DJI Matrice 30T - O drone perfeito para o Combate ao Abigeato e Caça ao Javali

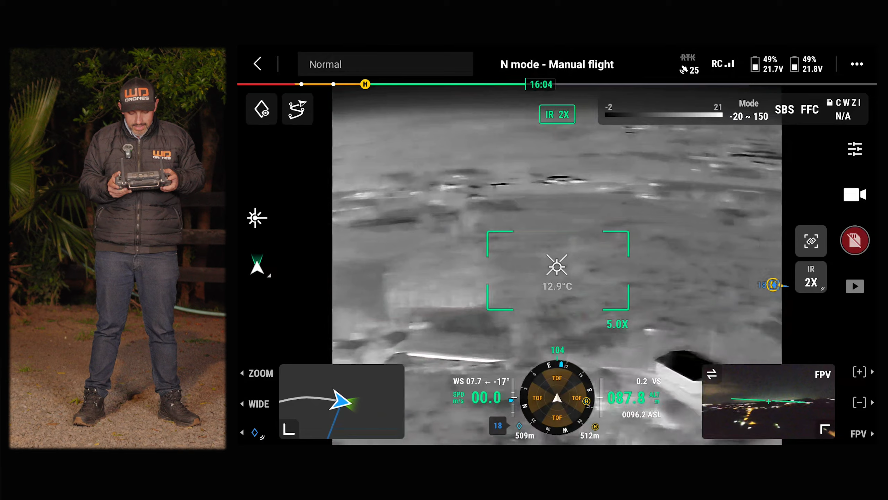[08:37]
On screen: spot 12.9°C
Ninguém consegue visualizar a aeronave. 100% discreto.
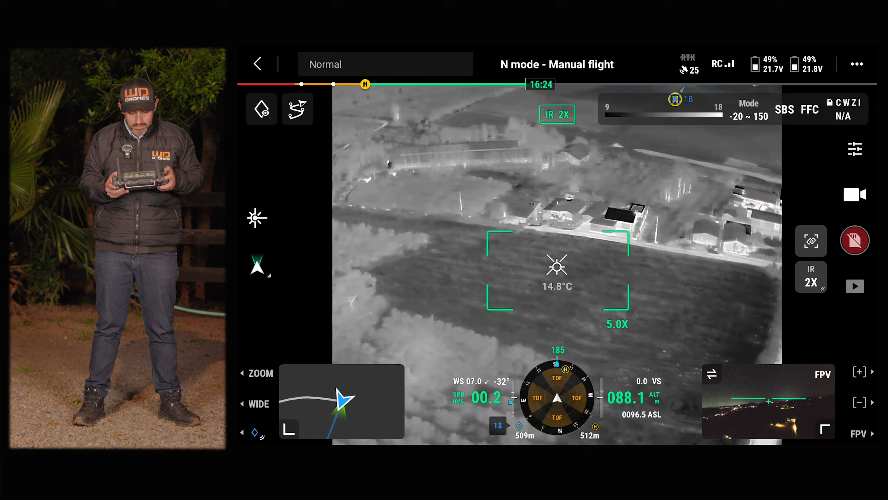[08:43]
On screen: spot 14.8°C
E aí, agora aqui embaixo, pessoal. Se eu olhar no horizonte, eu consigo detectar o H que é para onde eu tenho que voltar.
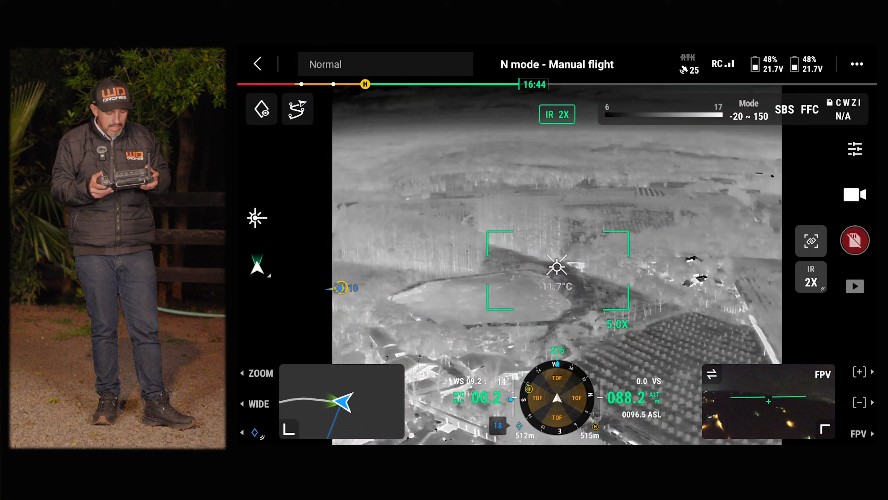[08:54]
Então se eu quero voltar ou eu clico no Return to Home também. Então é fácil de poder me localizar. E aqui, se eu ver, por exemplo, aqui, por exemplo, eu tenho a linha azul que vocês estão visualizando. É o caminho que eu tenho para retornar. Então a linha azul é o caminho que eu tenho para retornar.
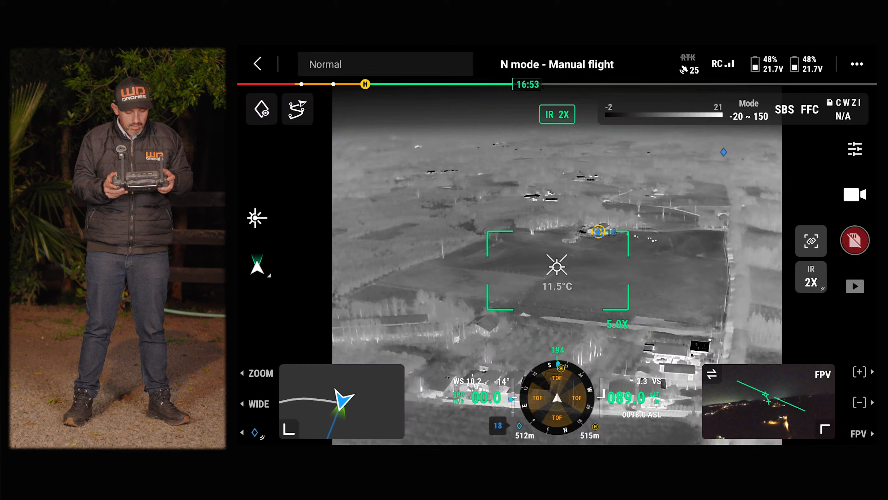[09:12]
On screen: spot 11.5°C
Então nesse caso aqui, eu vou dar uma volta aqui no horizonte. Então eu vou para o outro lado. Procurar mais alguma coisa. Então, vamos aqui procurar mais alguma coisa.
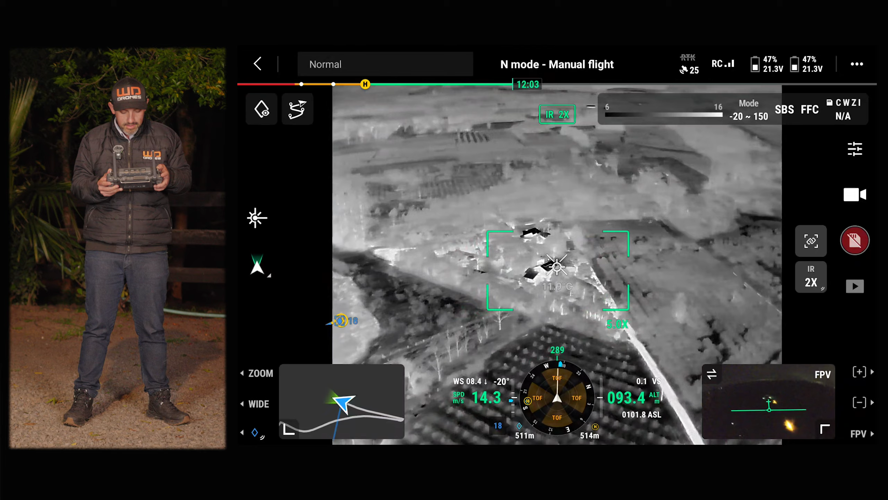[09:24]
Então estamos dando um sobrevoo. E facilmente eu conseguiria detectar se tem algum animal ali.
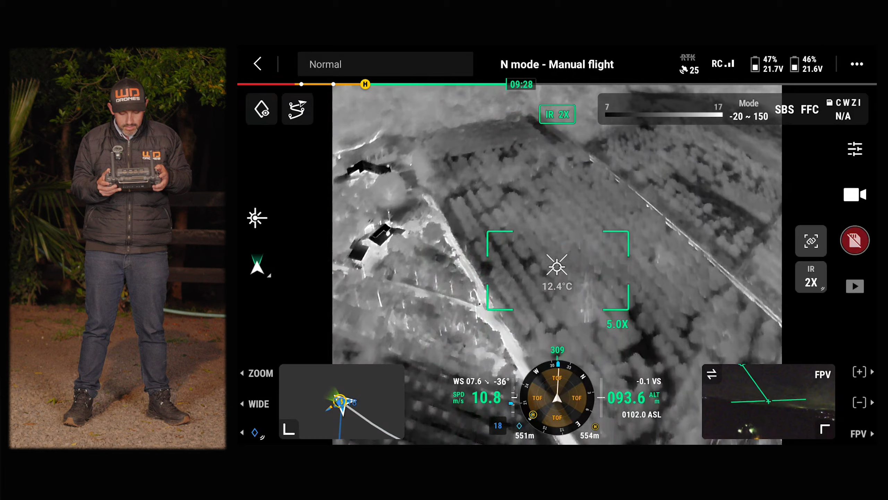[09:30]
On screen: spot 12.4°C
Bom, enfim. Vamos voltar. Ó, consigo ver o H. Está vendo o H lá? É lá onde eu estou. Então lá eu consigo ver o H. Estou subindo com a aeronave. E se eu voltar para a câmera de zoom que eu tenho em outros vídeos, a gente não consegue ver absolutamente nada. Então, por exemplo, eu vou na câmera zoom. Olha só. Quase que não consigo ver nada.
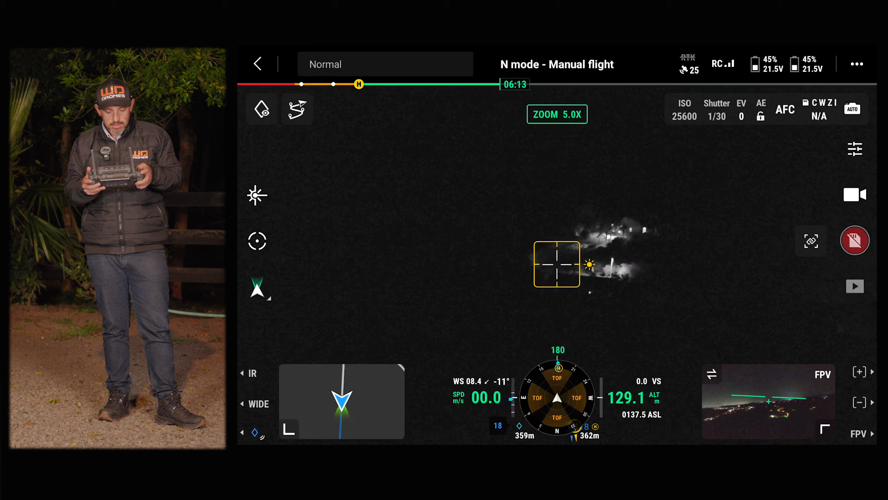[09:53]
Agora, se eu voltar para a câmera IR, então eu tenho uma visão. Então esse drone ajuda muito.
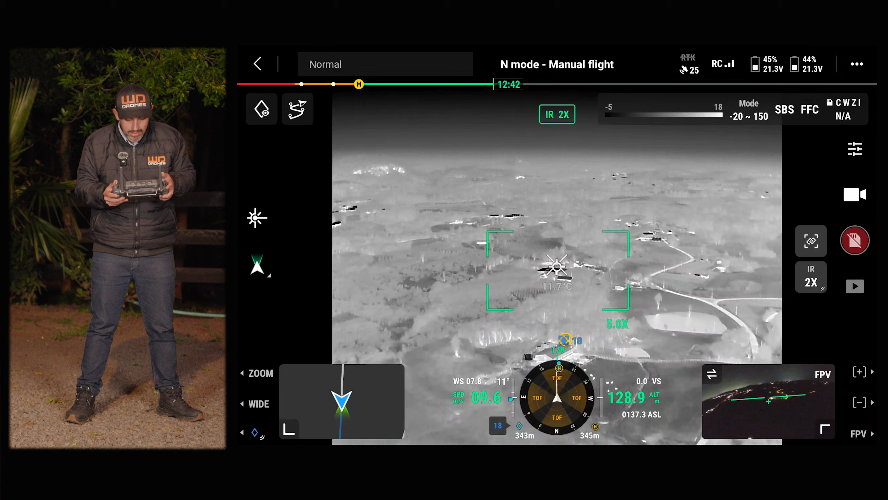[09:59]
Roubo de gado, enfim, propriedades. Para mim, fazer uma análise, a gente acaba vendendo para propriedades para fazendeiros. Eu tenho um gado perdido. Consigo localizar tanto de dia quanto à noite também.
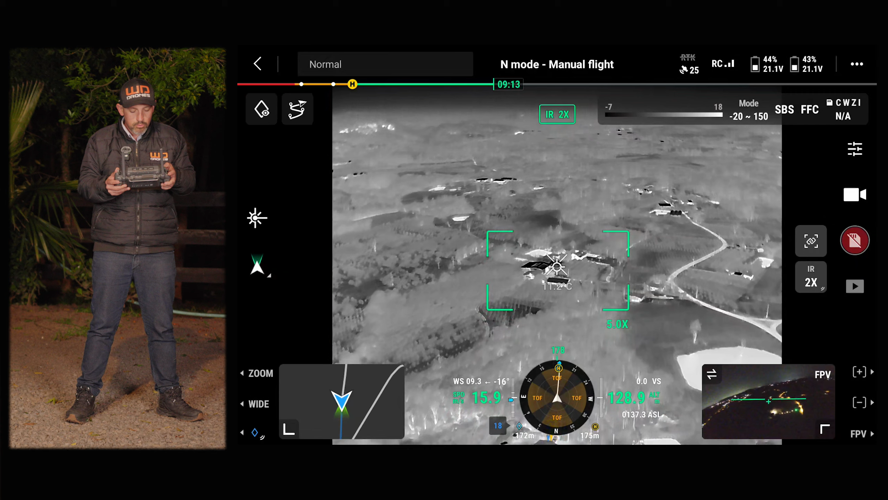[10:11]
Das duas formas, é fácil de localizar o animal. Vou mostrar ali. Então eu estou aqui embaixo. Então o drone está aqui. O meu local é o H, o local de pouso.
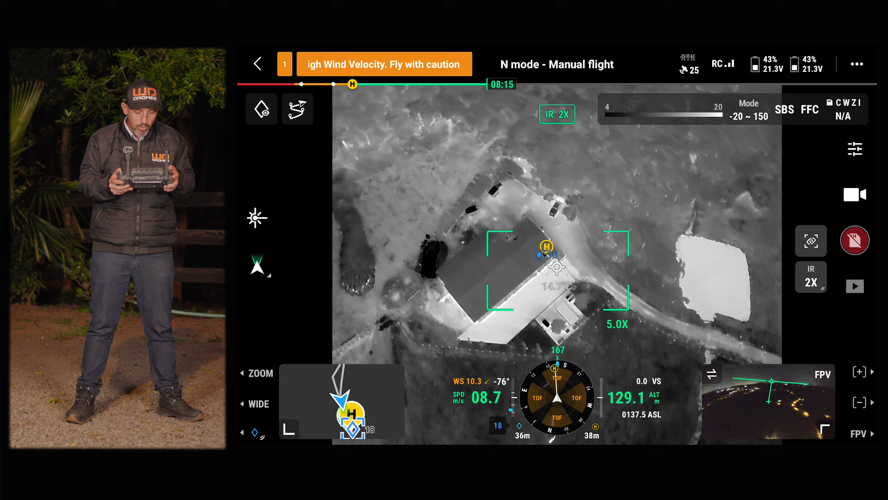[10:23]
Esse drone suporta ventos de até 42 km por hora. E ele também é um drone, pessoal, capaz de voar na chuva, na neve ou na neblina.
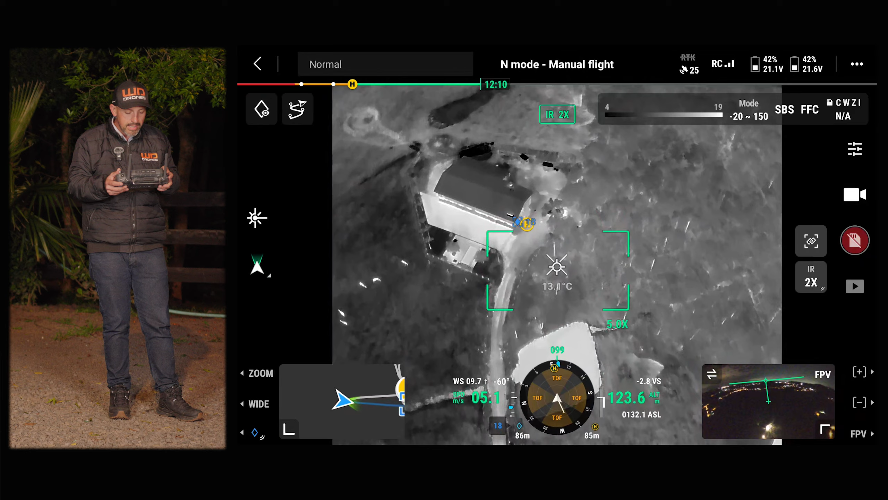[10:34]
Então, ou seja, é um drone preparado para situações extremas.
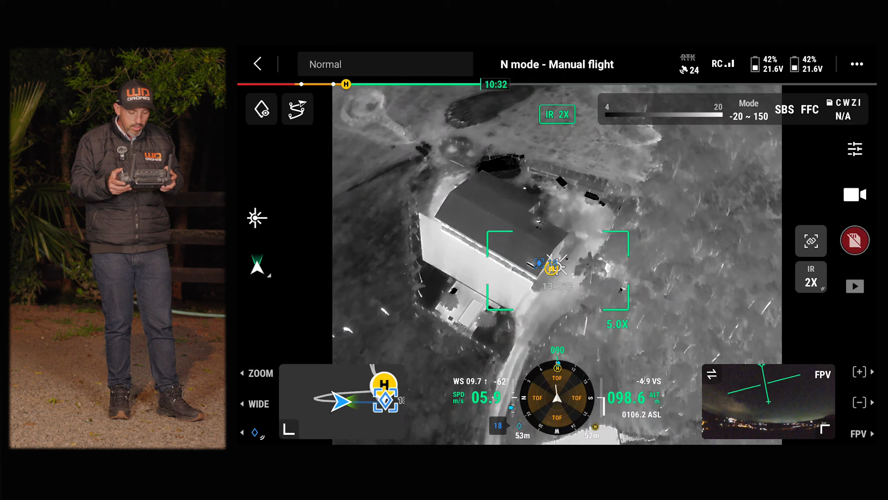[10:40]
E agora eu vou realizar um pouso com a aeronave. Então, mirando aqui. E aí eu vou falar um pouquinho mais sobre alguns recursos delas para vocês. Então, estou mirando, realizando o pouso.
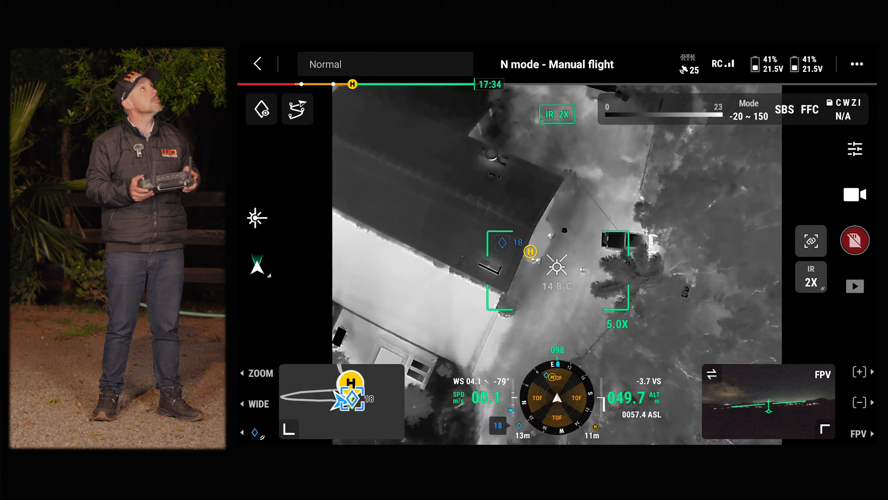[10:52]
On screen: spot 14.8°C
Agora, a gente praticamente não consegue ver a aeronave, porque eu desliguei as luzes.
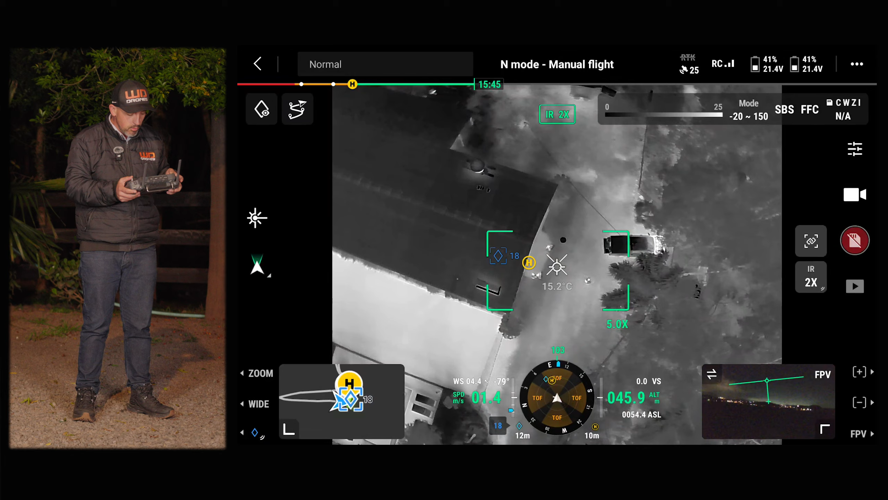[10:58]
On screen: spot 15.2°C
Então, ela está no modo totalmente escura.
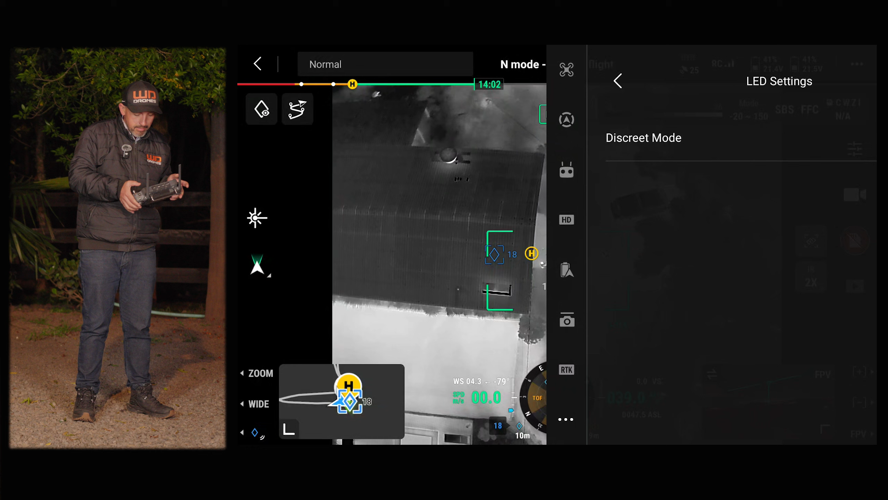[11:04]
Eu vou ligar novamente as luzes dela para mim poder enxergar. Agora eu estou enxergando.
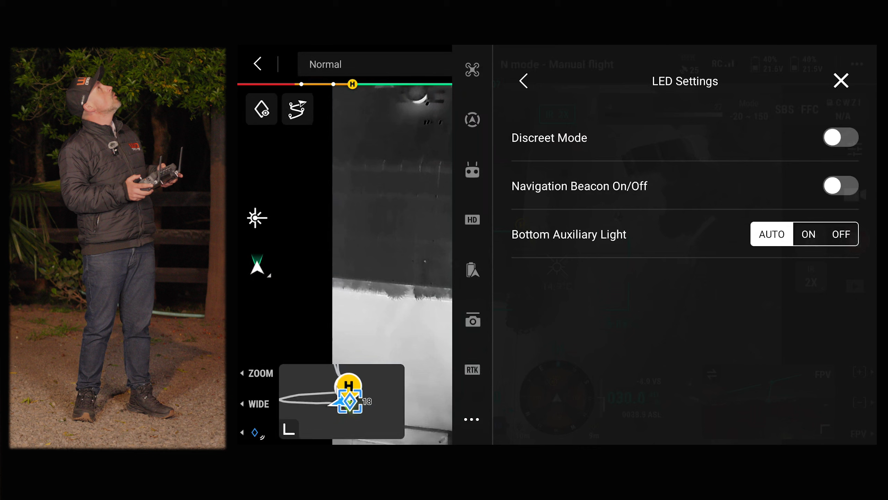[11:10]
E agora sim, vou realizar o pouso da aeronave. Então, vou trazer aqui ela perto.
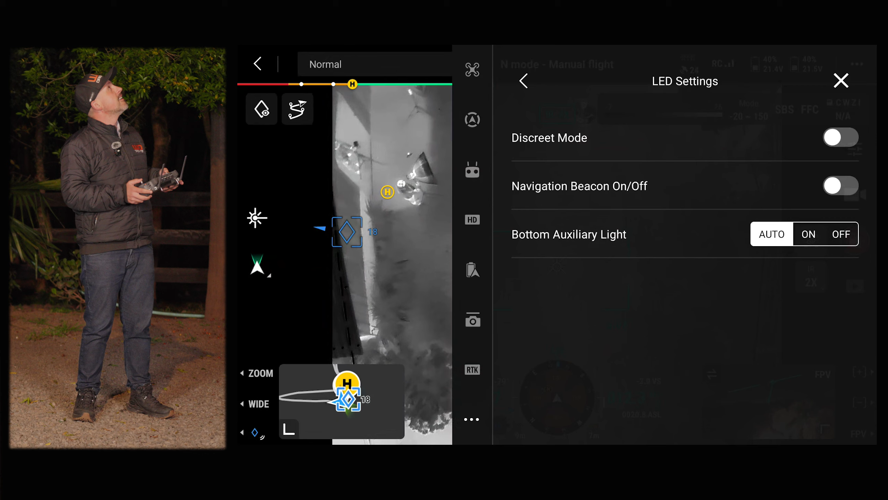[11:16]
Ela vai ligar os LEDs inferiores para o pouso.
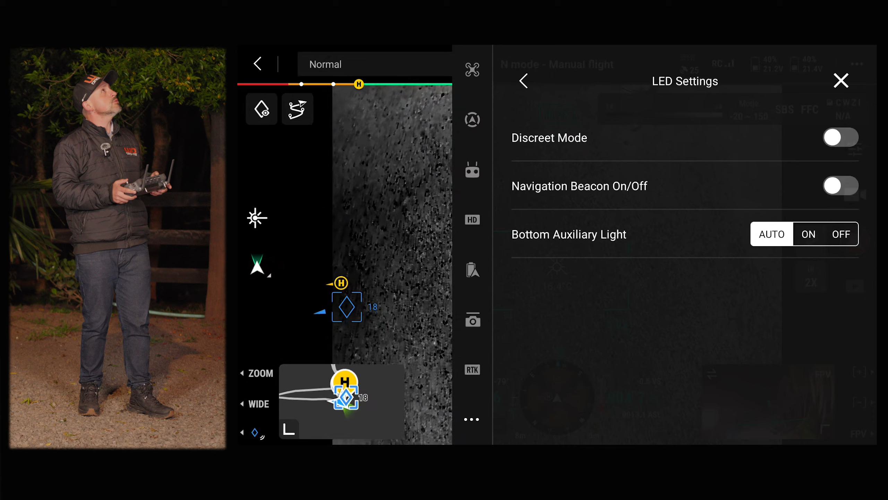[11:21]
Na verdade, eu desativei. Eu vou ativar aqui.